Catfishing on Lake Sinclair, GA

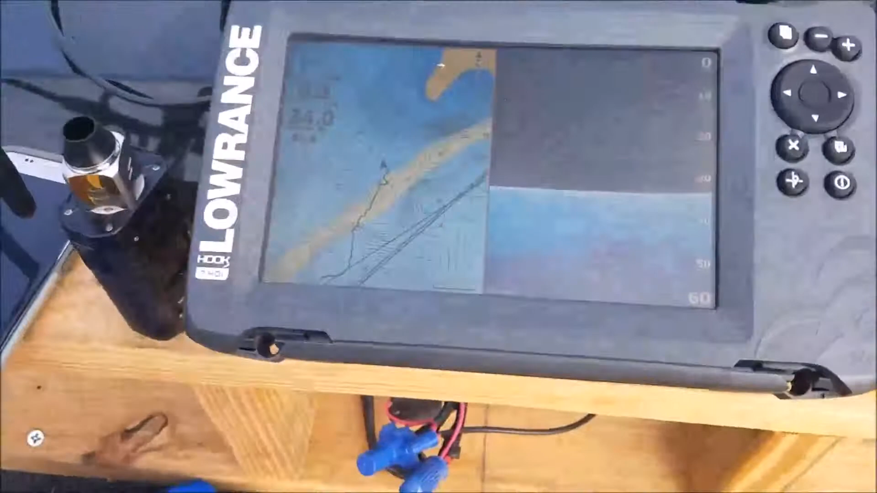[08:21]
We went right across the channel.
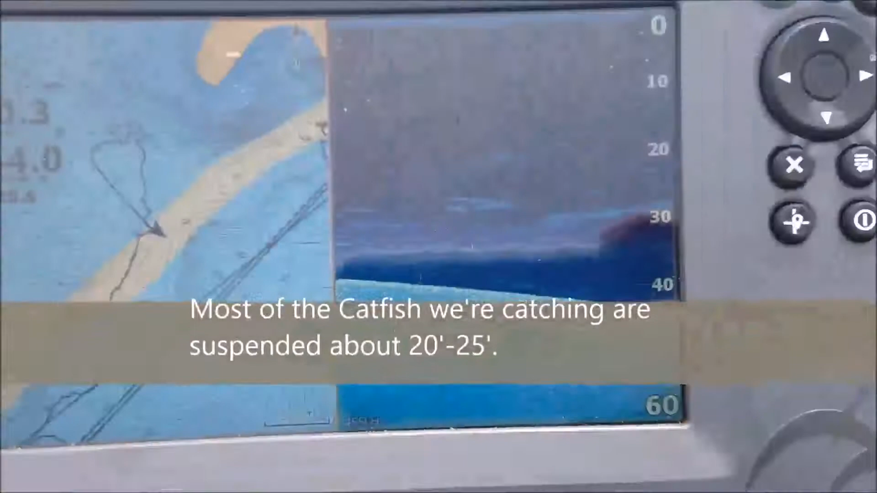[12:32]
Let me zoom out. 45 foot of water.
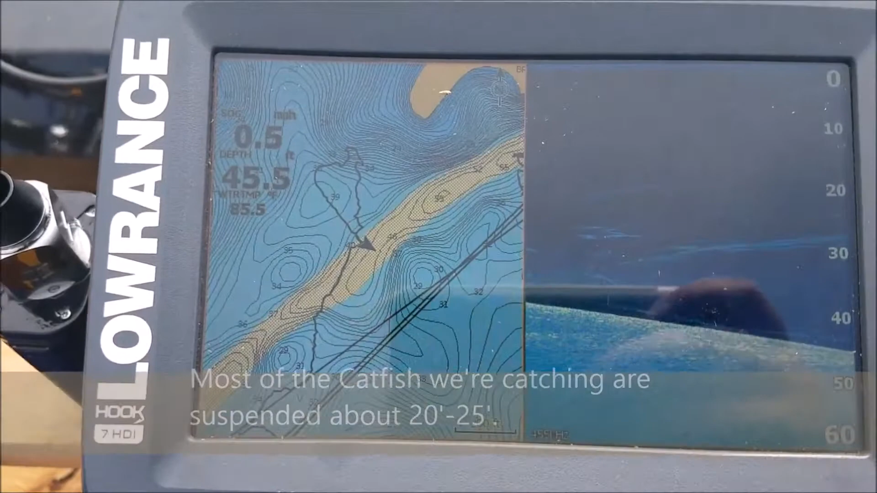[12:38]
On screen: depth 45.5 ft, speed 0.5 mph
Sorry for the glare. And I'm just marking fish as it slopes.
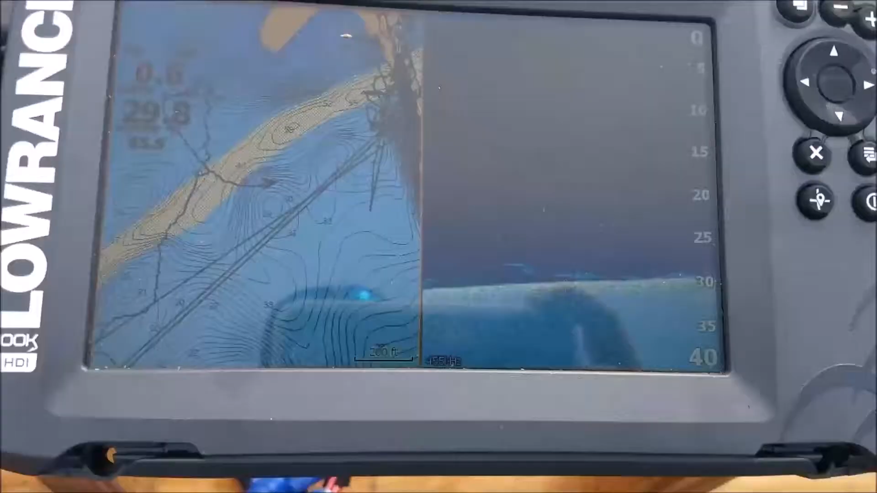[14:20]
Still marking them. That's where I was fishing under the bridge.
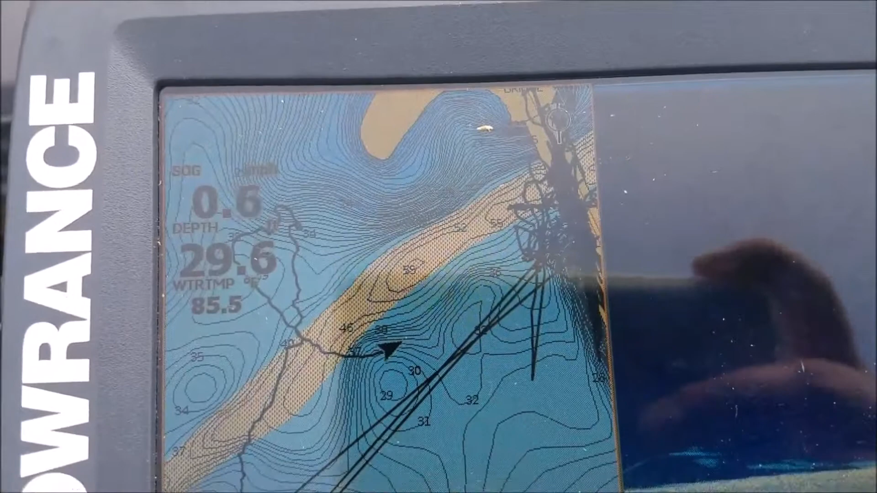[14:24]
I don't know why it did all the lines like that, but we're going to go right back over where we were.